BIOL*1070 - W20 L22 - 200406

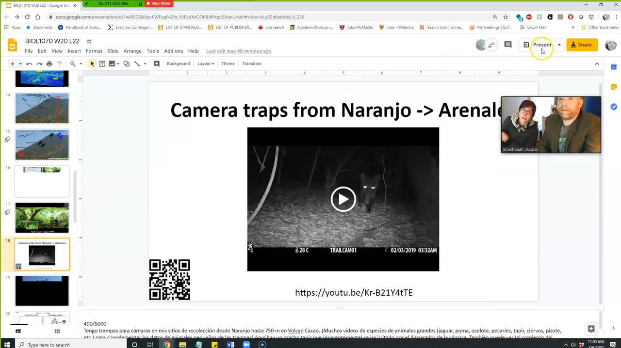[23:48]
This is a good one. So the other thing. So there's high resolution kind of panoramic photographs that are taken.
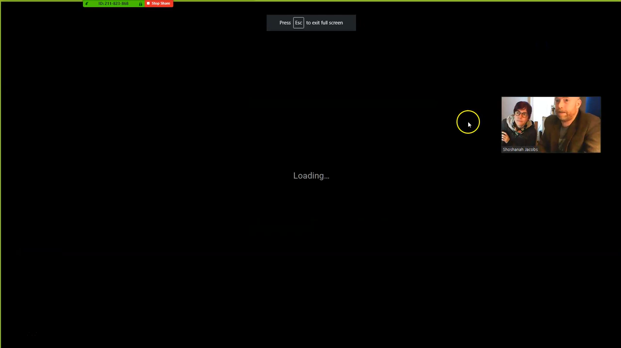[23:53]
There are also camera traps that I have set up.
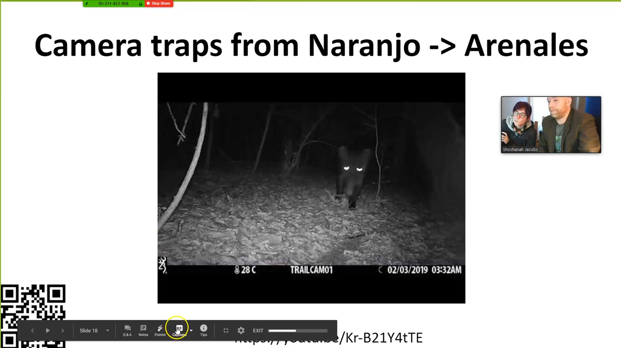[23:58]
Yay. And this particular one is of a tapir that
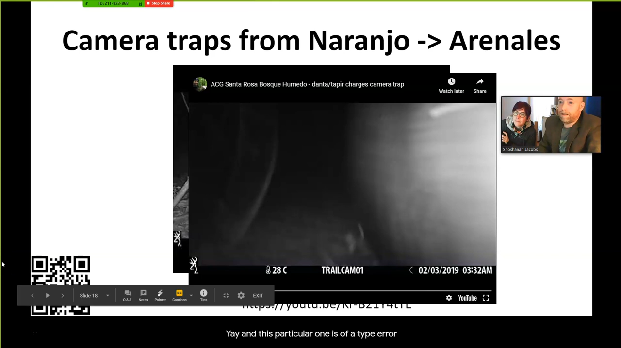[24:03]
doesn't like the infrared of the camera. Again.
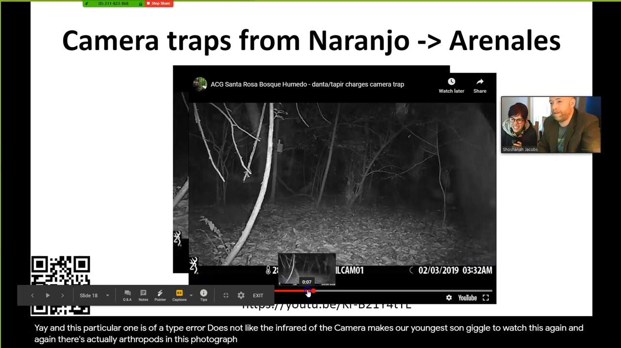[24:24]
It makes our youngest son giggle to watch this again and again. There's actually arthropods in this photograph. If you look in the bottom right hand corner here. There's a giant pig hitting a camera. Who's going to look at the invertebrates? It's not a pig. It's the cousin of a rhinoceros. This is the largest animal in these tropical forests. For scale, this little barrel that's on the back here, that's sort of about here. So say five ish feet up, I guess less than five feet off the ground.